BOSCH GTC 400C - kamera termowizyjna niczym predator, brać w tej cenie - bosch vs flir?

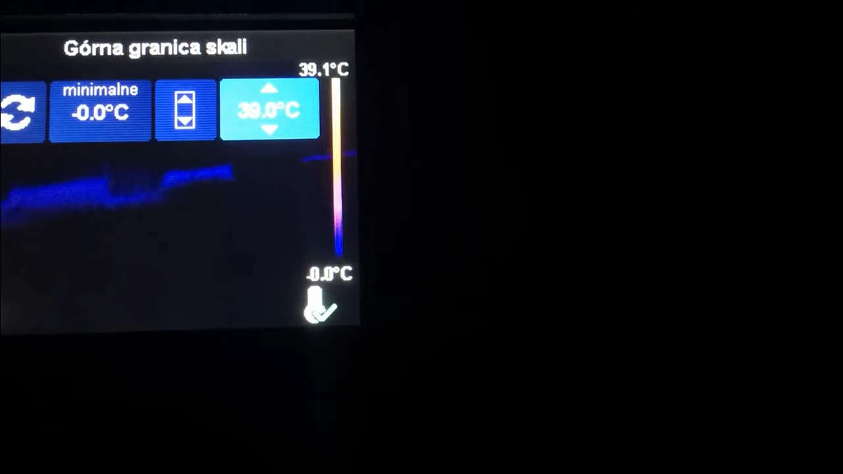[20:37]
On screen: scale top 39.1°C, scale bottom -0.0°C
maksymalnie ustawimy 10 stopni żeby zwiększyć czułość tego czujnika jako że teraz mam minus 2 stopnie no to oj przegiąłem
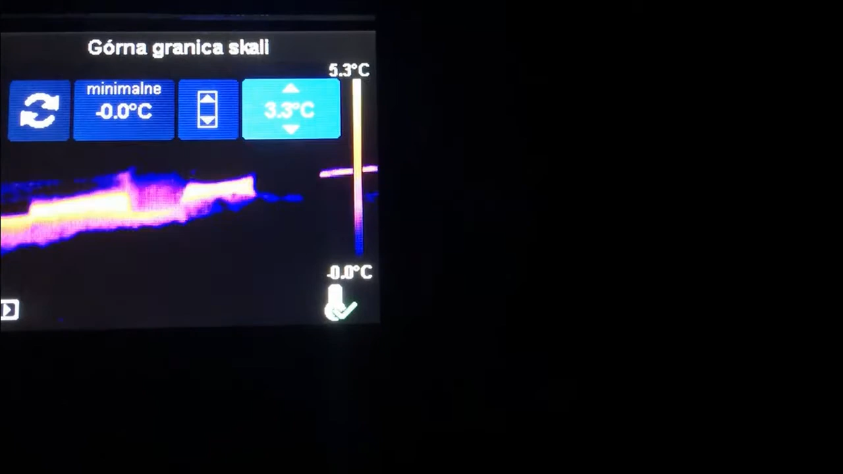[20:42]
On screen: scale top 5.3°C, scale bottom -0.0°C
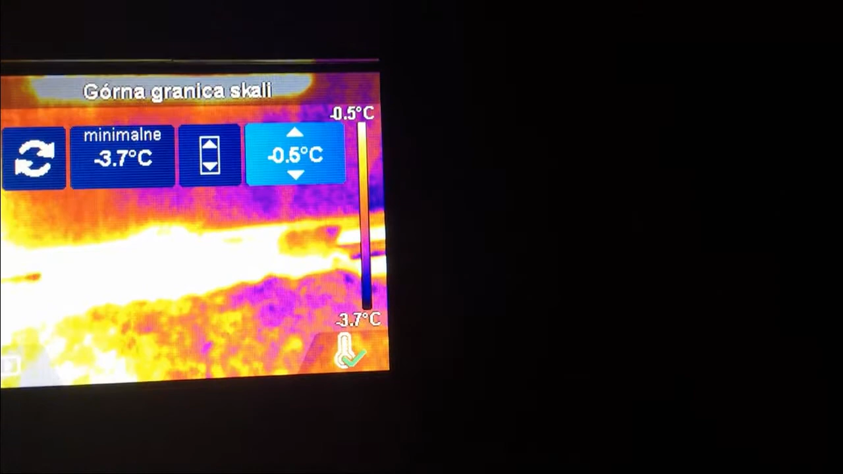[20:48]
On screen: scale top -0.5°C, scale bottom -3.7°C
sorry trochę mi się zaleciało tu damy 10 stopni
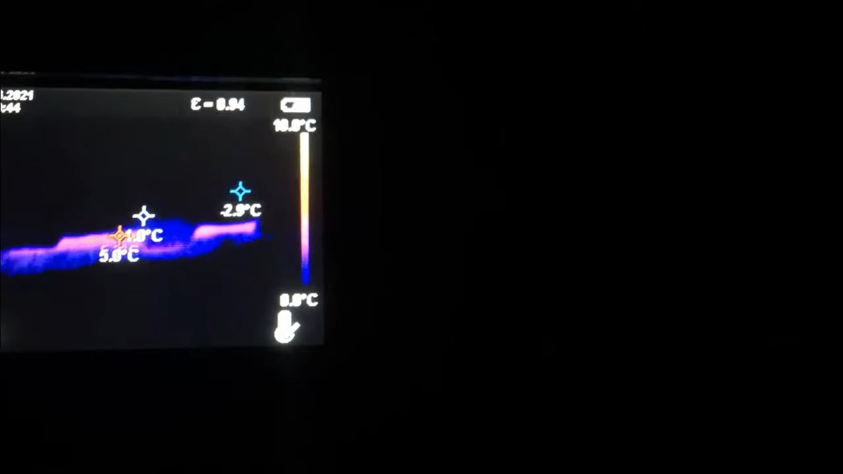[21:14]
ok teraz jesteśmy w trybie manualnym i teraz może o
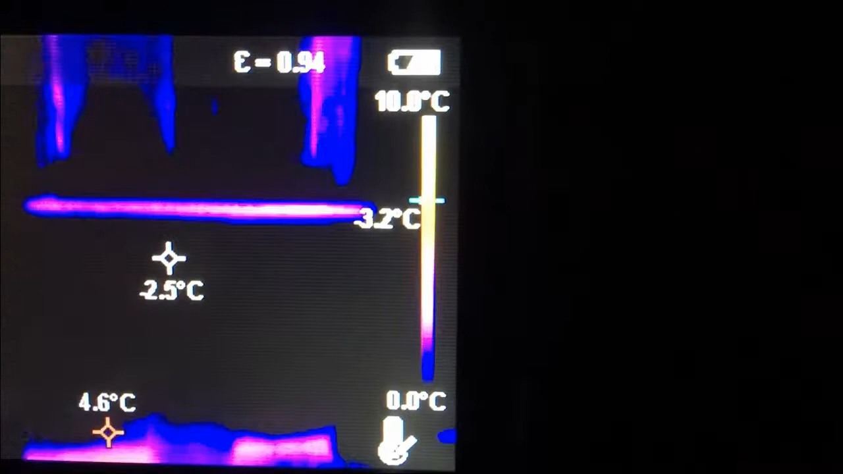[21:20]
On screen: spot -2.5°C, scale bottom 0.0°C
tym mówiłem że jak sobie znajdziecie jakiś tu widać jakie okno jest pieprzone widzicie
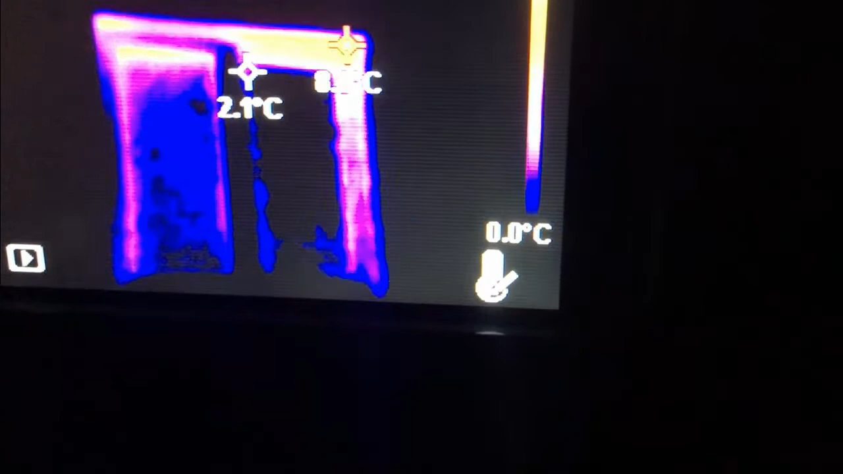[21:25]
On screen: scale bottom 0.0°C
to tutaj nie dociska przy zamknięciu z lewej strony jak spieprza tutaj
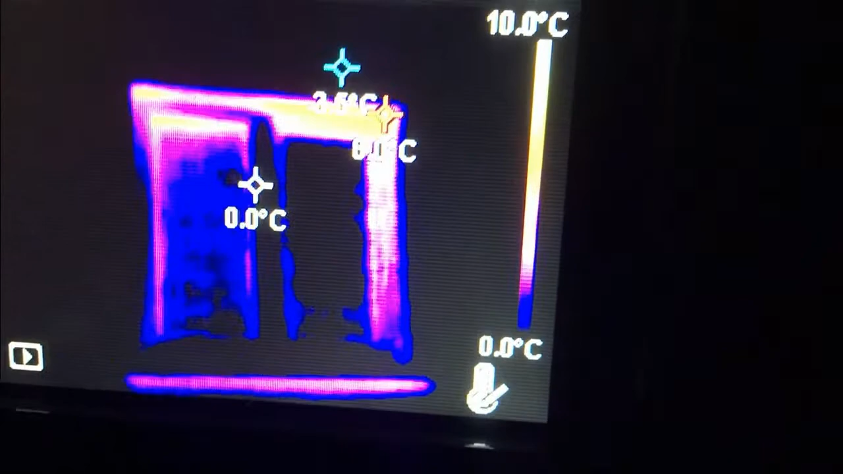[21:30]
On screen: spot 0.0°C, scale top 10.0°C, scale bottom 0.0°C
patrzcie w górnym rogu jak ciepło spierdziela tu
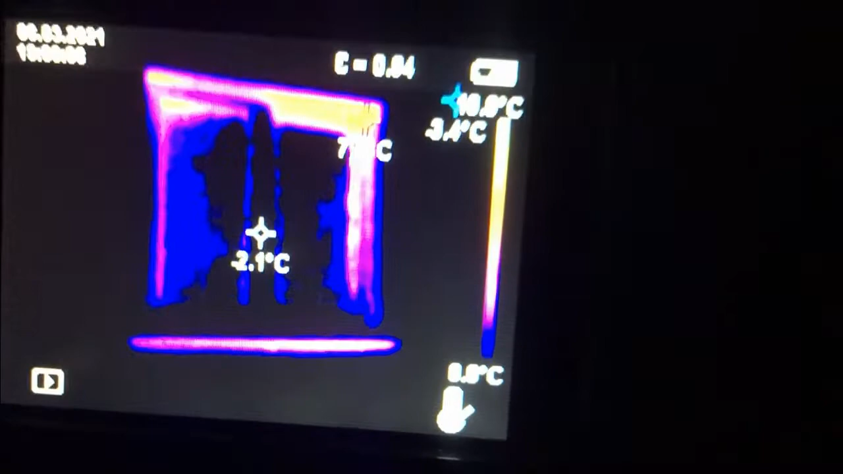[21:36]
On screen: spot -2.1°C
właśnie mówiłem o trybie manualnym że jeśli sobie ustawicie skalę temperaturową pod konkretne warunki to jesteście w stanie
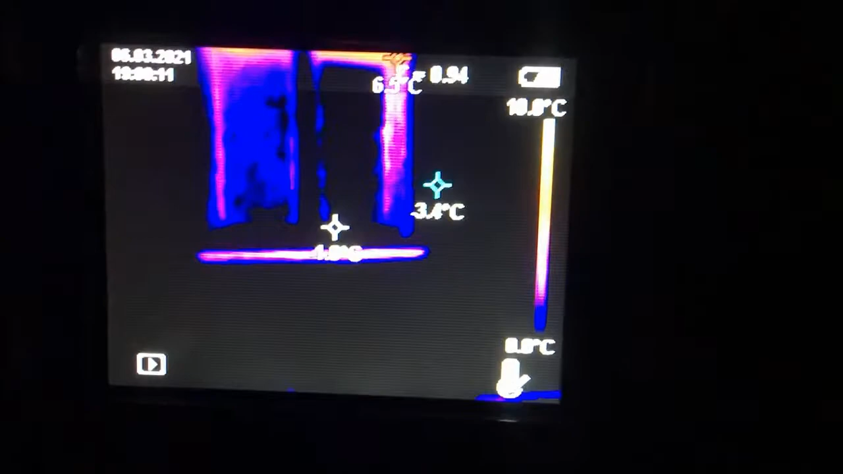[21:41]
lepiej ocenić daną sytuację no bo automat wam nie zmienia skali i
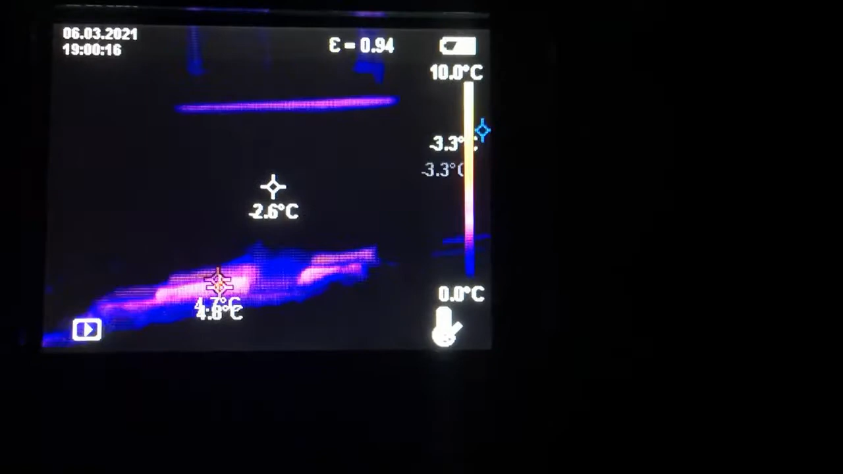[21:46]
On screen: spot -2.6°C, scale top 10.0°C, scale bottom 0.0°C
widzicie to wszystko na jednym poziomie tutaj ten fundament gdzie ucieka to ciepło spokoju tutaj ten kamień
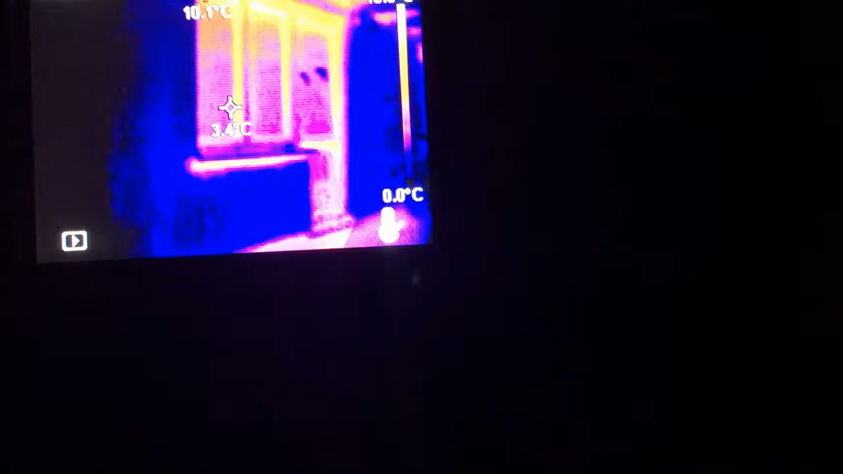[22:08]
o proszę to samo spódnie ocieplone
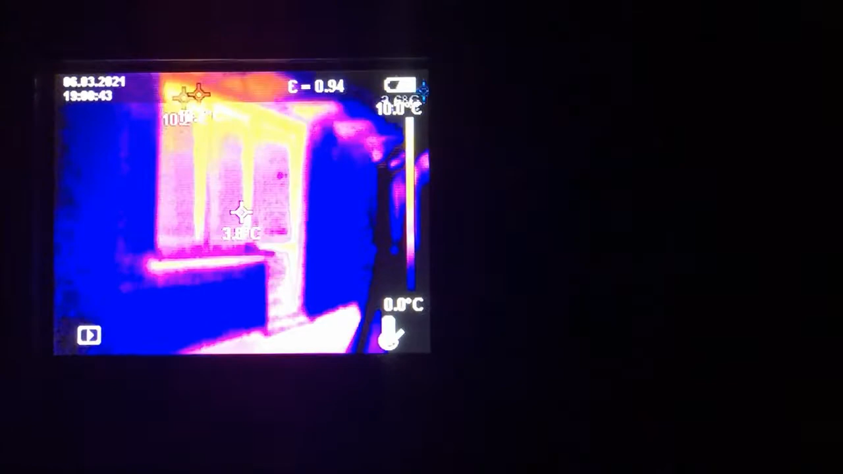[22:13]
On screen: scale bottom 0.0°C
i okno ewidentnie widać że
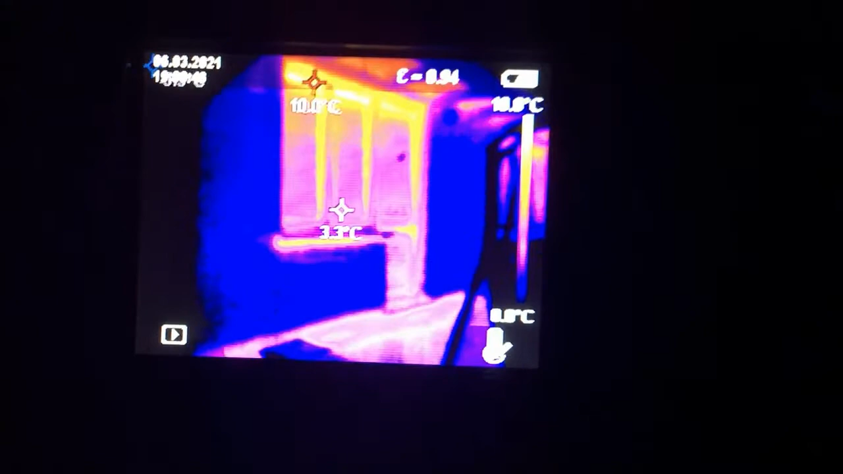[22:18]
na proże okien są po prostu spieprzone w tej sytuacji i wymagają no poprawki niestety było to robione dawno i
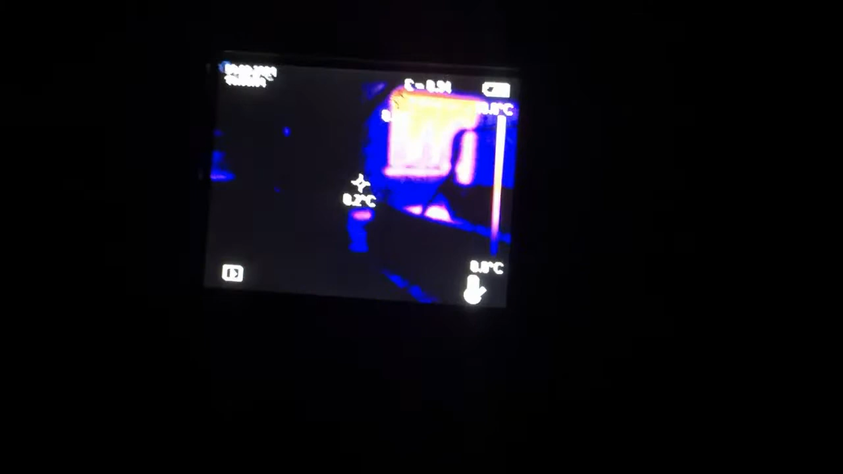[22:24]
wtedy trochę niechlujnie tak więc
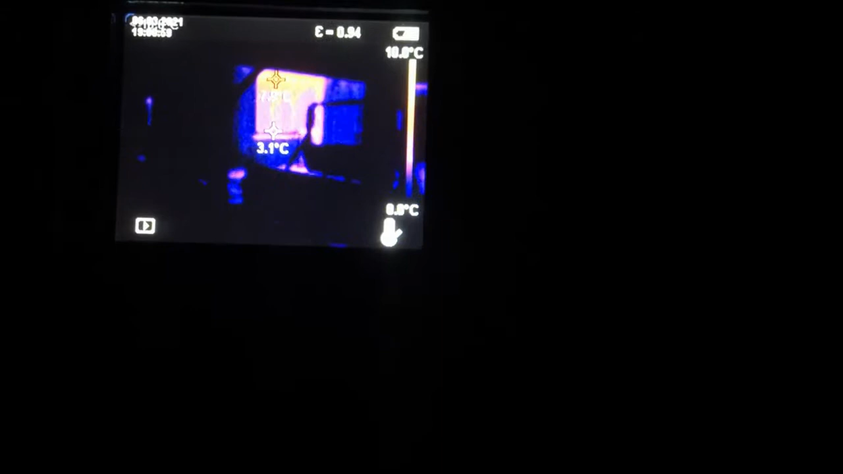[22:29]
On screen: spot 3.1°C
tak widzicie taki jest efekt i
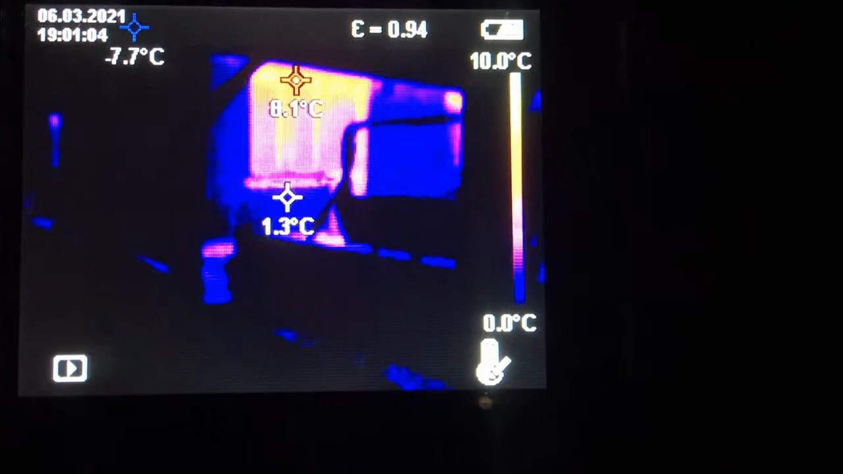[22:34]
On screen: min -7.7°C, scale top 10.0°C, scale bottom 0.0°C
w zasadzie zaleta tego urządzenia tej kamerki dzięki której możecie takie rzeczy ocenić takie